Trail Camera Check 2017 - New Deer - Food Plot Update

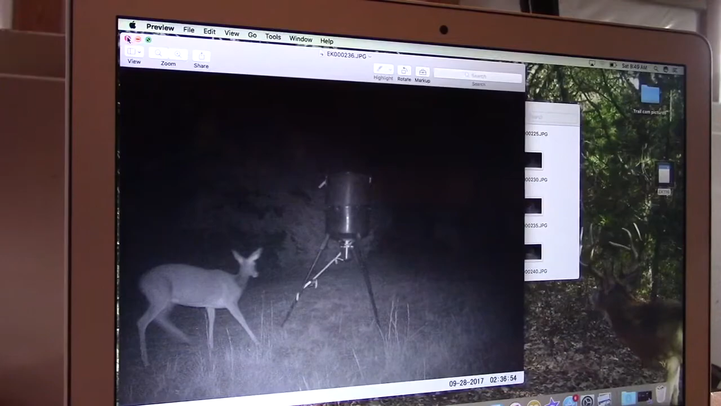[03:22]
That was on the 28th. Alright guys, we've got some new deer showing up. Group of four does. Big does. So that's good. Alright guys, so that's going to do it for this check.